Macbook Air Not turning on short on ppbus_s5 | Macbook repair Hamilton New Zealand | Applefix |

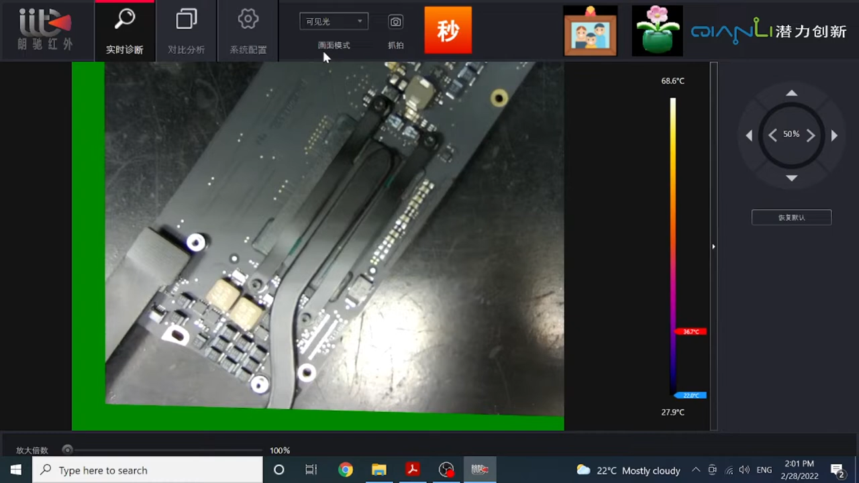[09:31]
On screen: scale top 68.6°C, scale bottom 27.9°C
Okay. I don't want to even touch it. I think that's the one. Okay. We'll bring it under the microscope a bit again.